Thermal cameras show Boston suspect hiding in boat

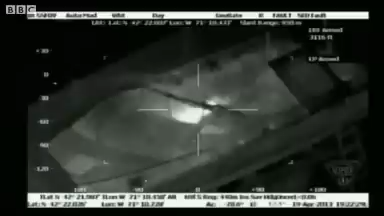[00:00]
We've received some dramatic new footage. It's just been released of the moments leading up to the arrest of the Boston Marathon bombings suspect, Jokas Anayaf. This is the boat. Thermal imaging cameras have been used to film the suspect in the boat.
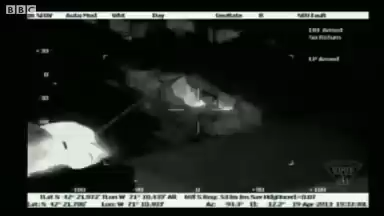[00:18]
You can see a robot there is attempting to pull back the talpaulin covering the boat.
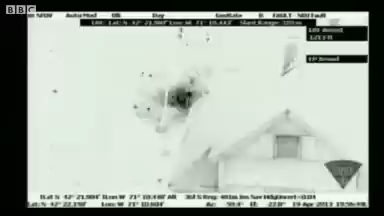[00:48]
There's the first of two explosions injuring the suspect that remains in a critical condition in a Boston hospital. or the second explosion just going off there.
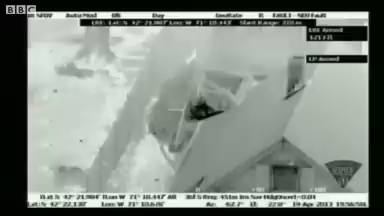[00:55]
That armoured vehicle continues to tear back the talpaulin covering the boat.
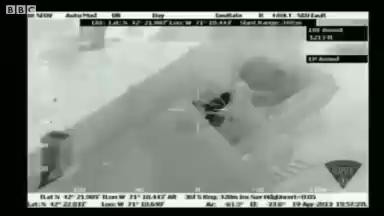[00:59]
And shortly after this the suspect was taken into custody.